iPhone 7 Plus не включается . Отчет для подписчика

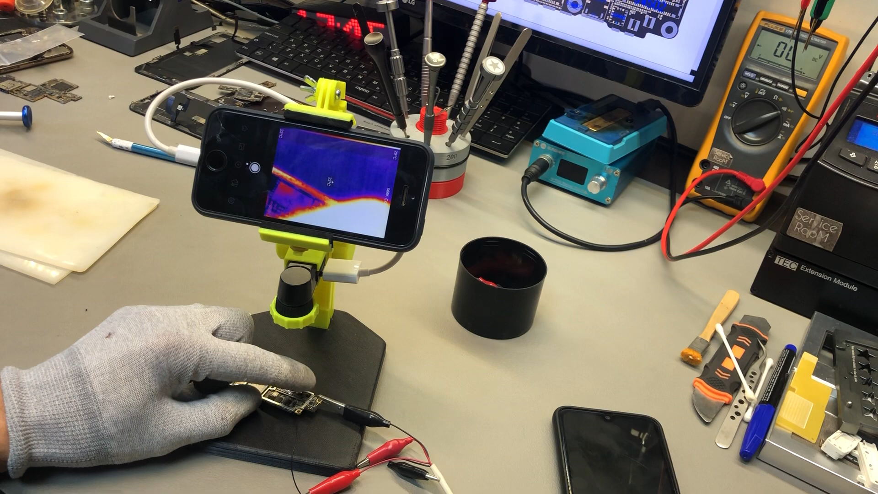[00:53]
устранить. И по тачскрину я вижу, есть коррозия в районе контроллеров, отвечающие за тачскрин. Сейчас скажу конкретно, где. Есть коррозия на FL3909 и на конденсаторе C3713. Но мы их просто заменим, так как они коррозированы.
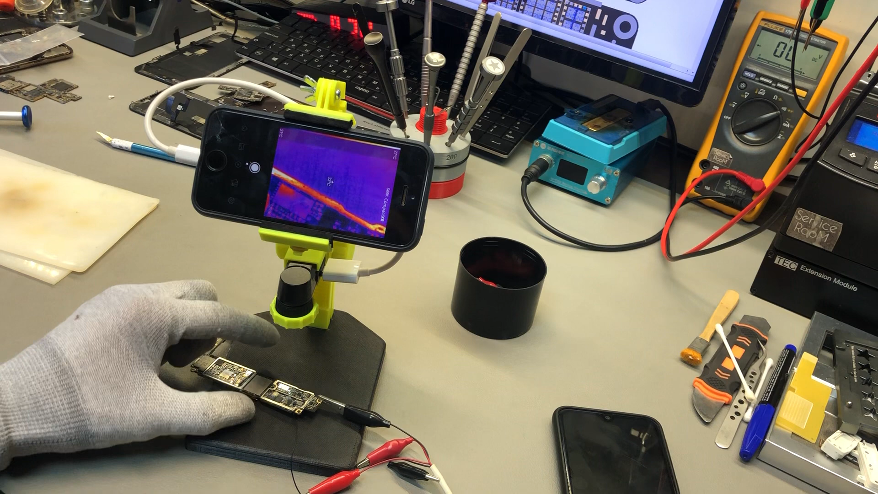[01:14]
Сейчас будем именно искать короткое замыкание по плате. Значит, тепловизор настроил. Картинку можем наблюдать. Пробуем подать питание на плату и посмотреть, что греется. 1 вольт на блоке питания по
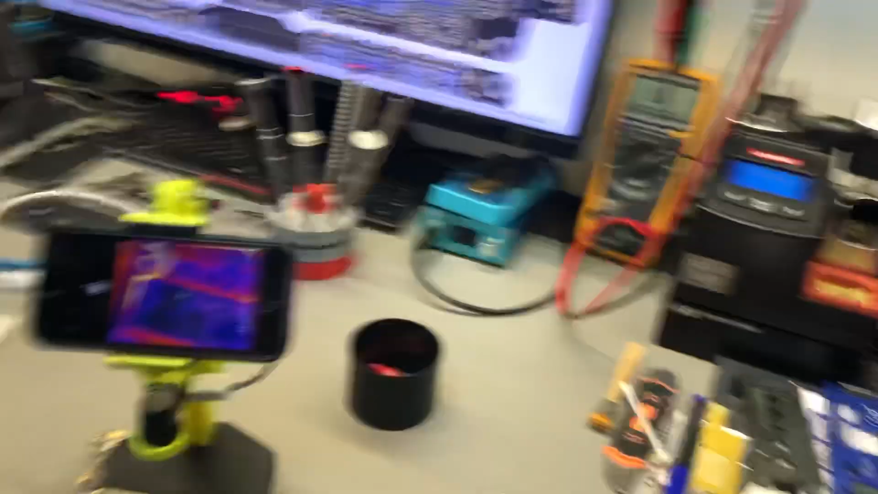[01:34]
лабораторному, он уходит практически в ноль.